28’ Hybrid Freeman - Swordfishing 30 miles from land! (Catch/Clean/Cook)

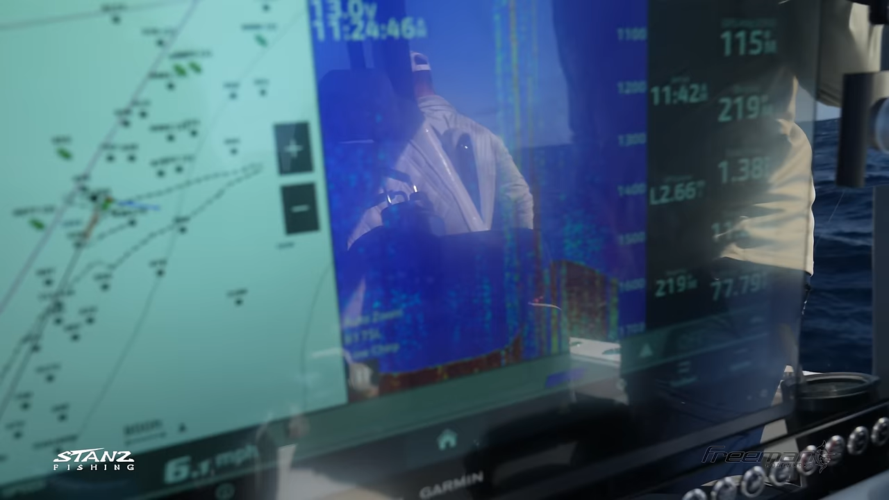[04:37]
A lot of bait down there, so that's all bait down there. That's what we're fishing that ledge.
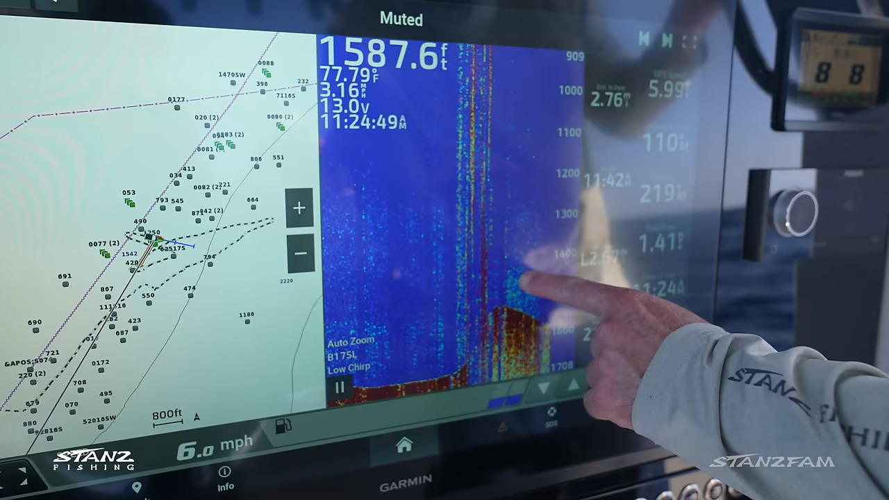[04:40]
On screen: depth 1587.6 ft, water 77.79°F, speed 6.0 mph
We got the 1kw in here from Aramar.